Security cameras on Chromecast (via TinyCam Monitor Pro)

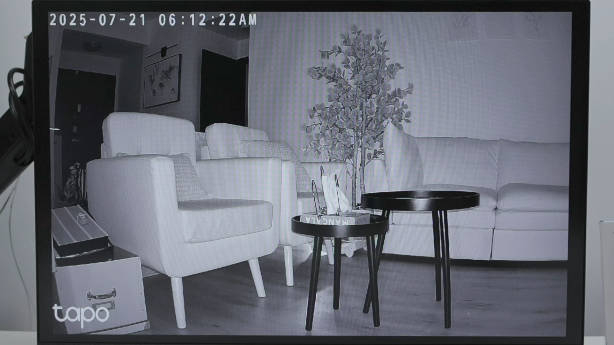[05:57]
So pretty simple. As you can see, I can just add any camera. Let me just show you again.
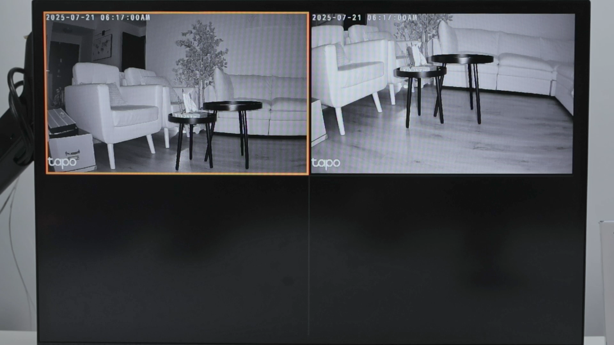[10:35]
And I can get into the camera.
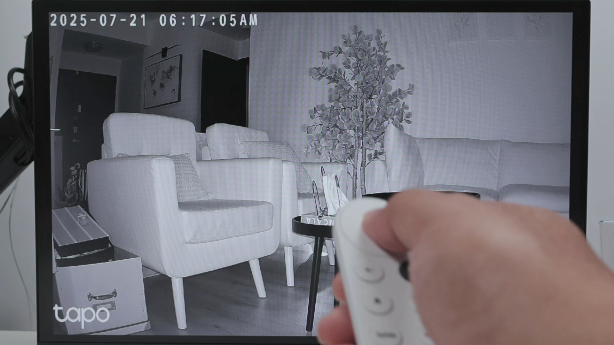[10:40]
And here I can even do this. You see, this is the TAPO C510W.
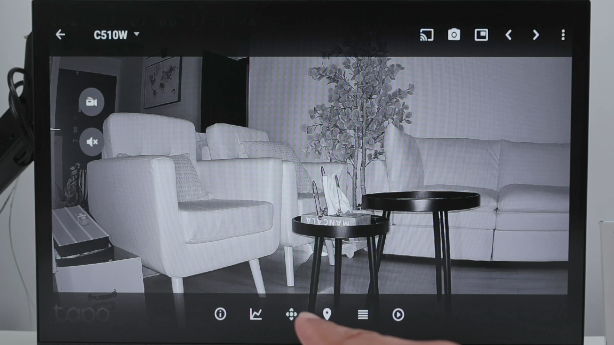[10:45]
You have PTZ control for this camera. You can come here and get to this
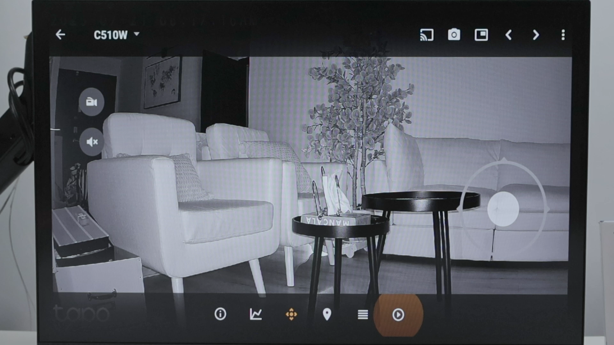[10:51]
control here. Okay.
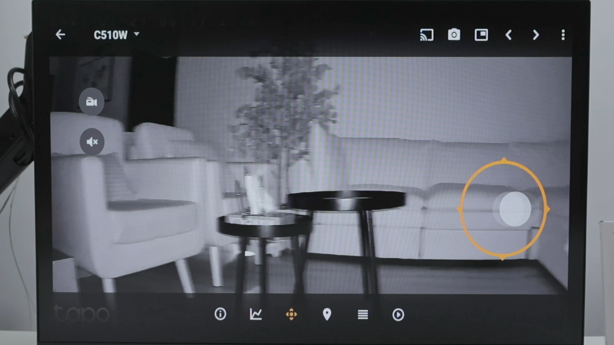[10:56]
Basically controlling the camera. Just using my remote control here.